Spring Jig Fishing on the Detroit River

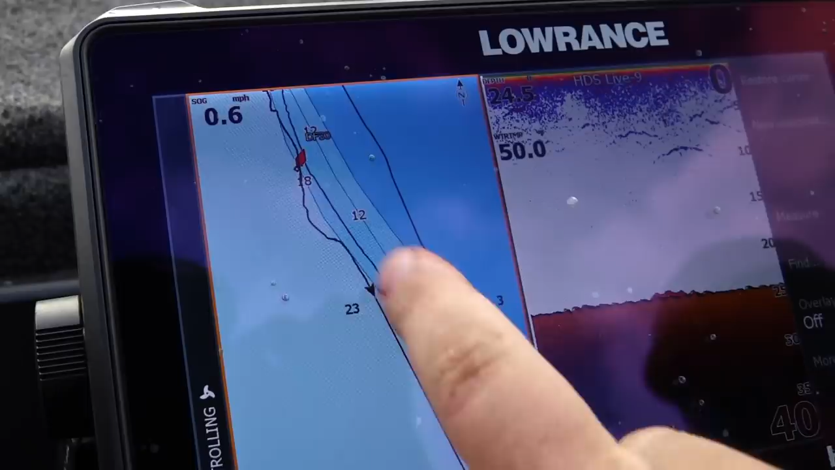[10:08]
On screen: speed 0.6 mph
you can see the actual contour edge and we're just floating down that contour edge where these fish seem
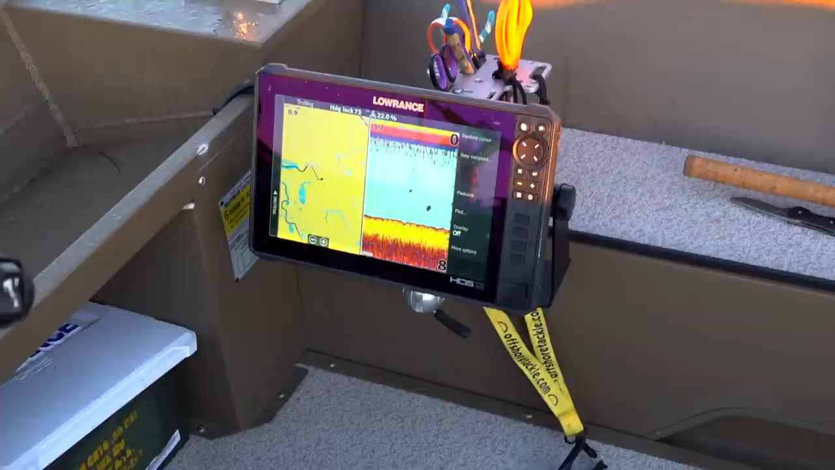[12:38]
fish the way we do this is we use the app in combination with a sonar unit you turn on your sonar
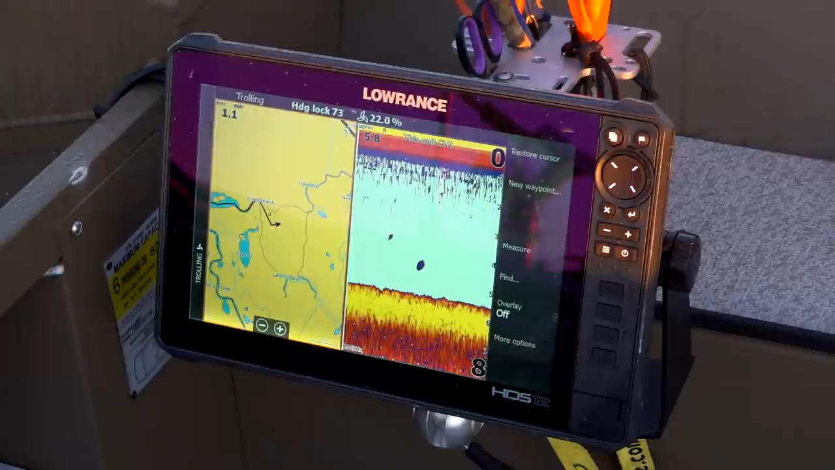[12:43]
your marking fish you know how deep those fish are below the surface then you can go to